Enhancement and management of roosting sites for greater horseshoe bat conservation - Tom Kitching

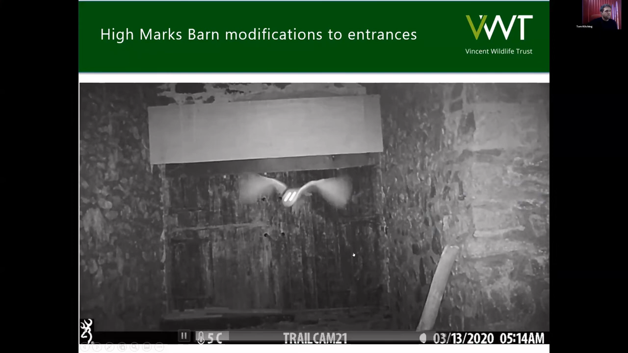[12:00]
And as you can see from this footage, it, um, was successful in keeping the owls out and following, um, those interventions which we put into place this winter,
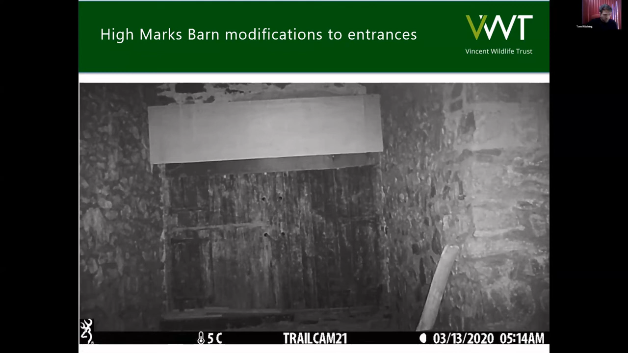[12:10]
there have been no more pellets or anything inside and the camera shot footage shows that they are unable to regain access to the roost. However, it's no problem for the bats. They're able to just fly, um, they're able to maneuver those baffles perfectly well.